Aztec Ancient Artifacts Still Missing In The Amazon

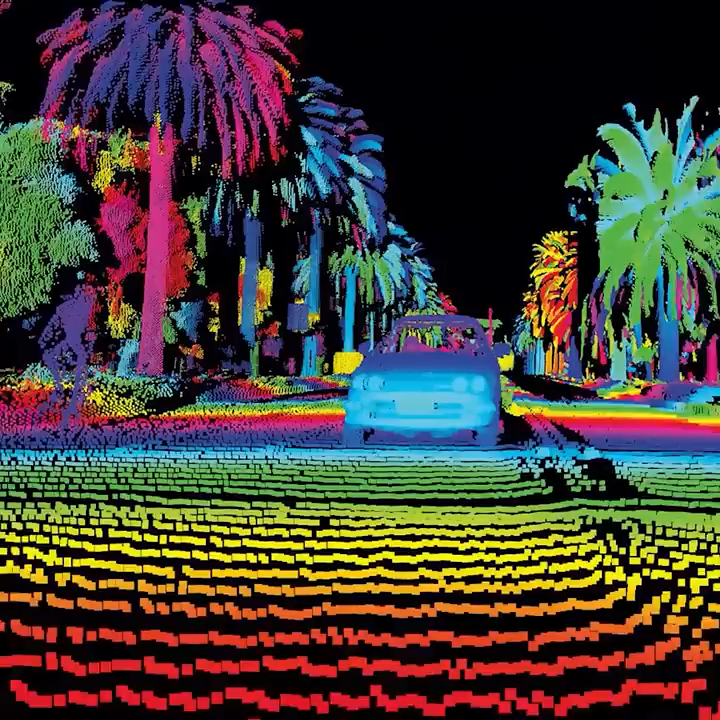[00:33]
LiDAR technology. This isn't just any run-of-the-mill tech.
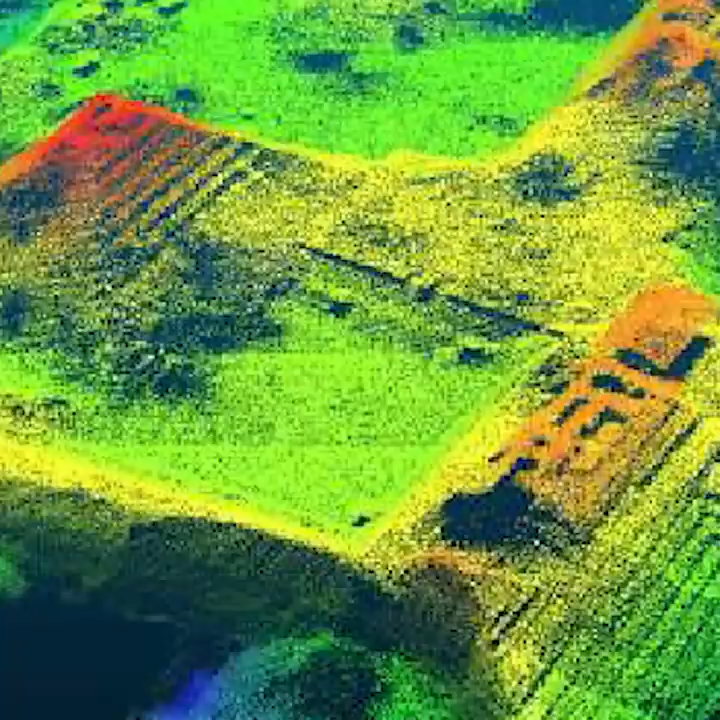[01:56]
It's like throwing flour on an invisible man.